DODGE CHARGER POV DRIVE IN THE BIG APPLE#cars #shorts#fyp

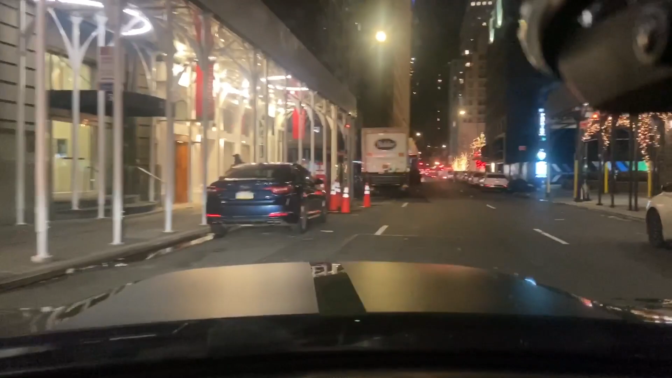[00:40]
Manhattan's a little bit crazy Power holes What's this coming up ahead man Manhattan They be going all out for Christmas boy Let me show y'all this boy
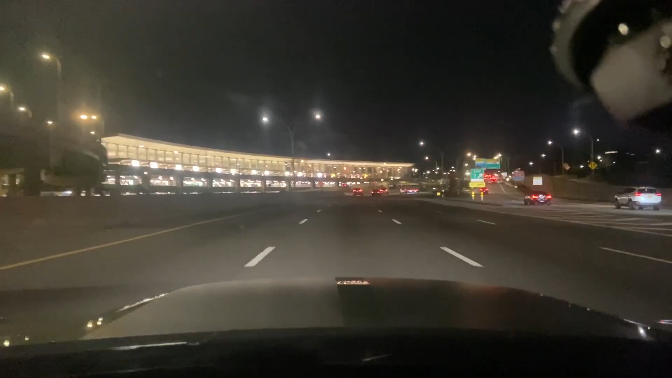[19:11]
There go La Guardia. Y'all never seen the airport. They call this La Guardia airport. Airport for like if you go on like Texas, Atlanta. That's a light one. That'd be IJFK for like all of the, mostly like all the international flights. Part of this like from Flights and Instincts.